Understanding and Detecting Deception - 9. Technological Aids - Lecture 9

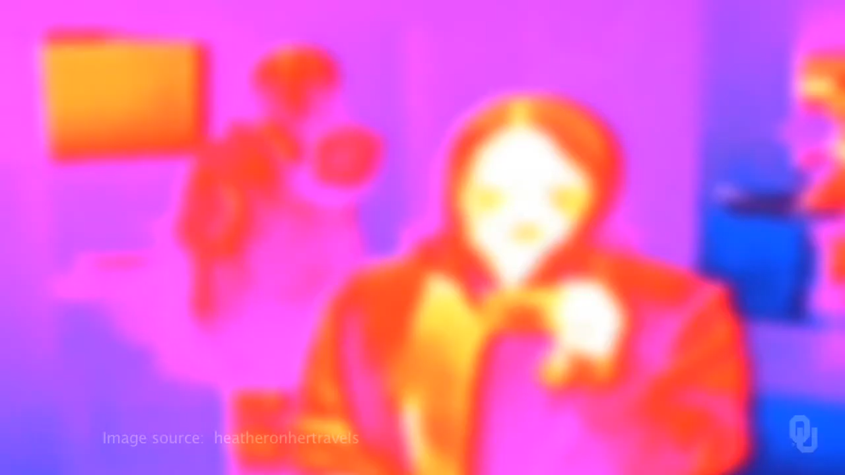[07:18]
The third technology I would like to talk about is thermal imaging.
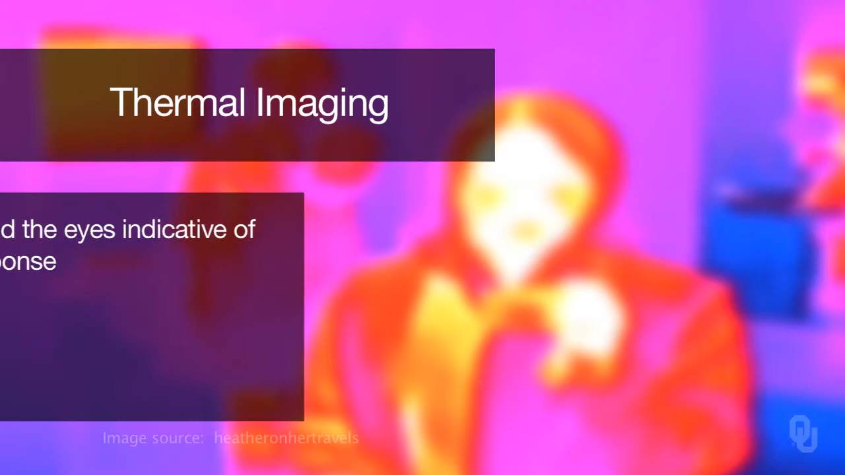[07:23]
A warming around the eyes is indicative of a fight-or-flight response, but there are individual differences in this response, and nervous, stressed, or excited people can fail the test, so more testing is needed.
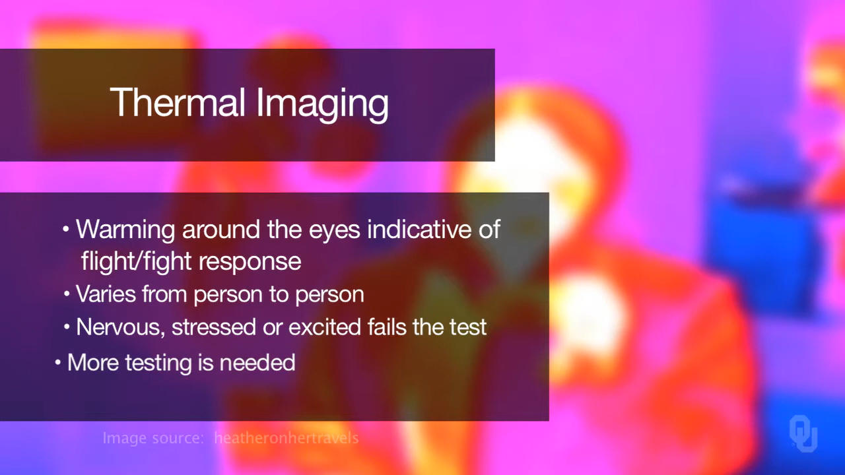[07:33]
A very interesting experiment on thermal imaging was published in the journal Nature. It was a mock crime experiment at the Department of Defense Polygraph Institute.